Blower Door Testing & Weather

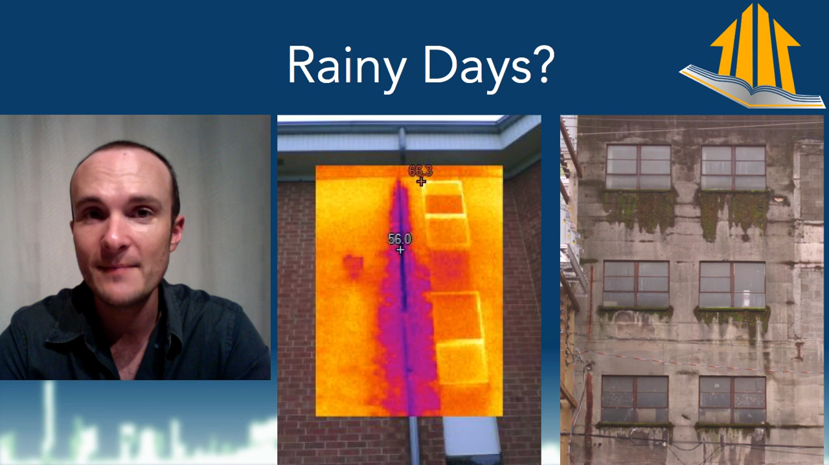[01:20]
you might want to pick a day when it's either raining or it rained really hard the day before so that you can see things like this, and that could be useful. On perfect days when it's 70 degrees outside and 70 degrees inside, in the first place, there is no reason that you can't do a really good job of a building performance analysis on that day.